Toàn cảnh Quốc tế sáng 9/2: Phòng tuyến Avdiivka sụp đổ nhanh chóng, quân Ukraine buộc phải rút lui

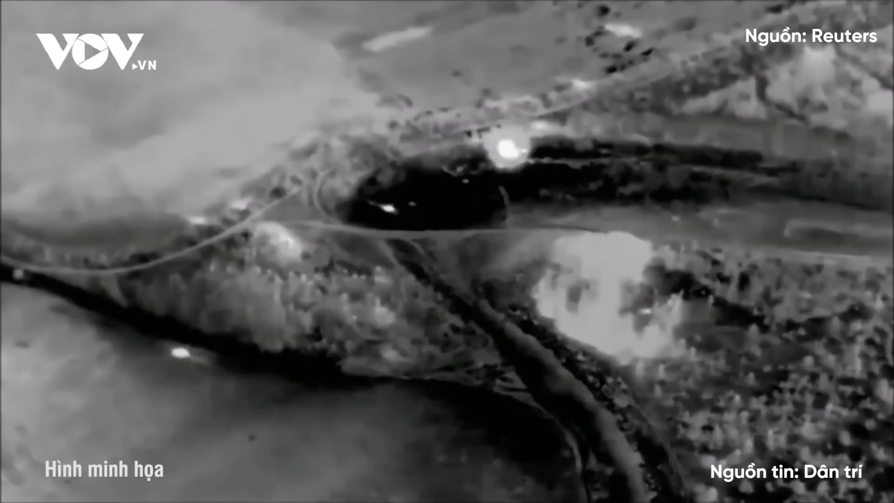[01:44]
Động thái này được cho là tập trung, dọn dẹp các cứ điểm xung quanh mũi xung kích, mở đường cho bộ binh tấn công và ngăn ngừa Ukraine tập hợp để phản công.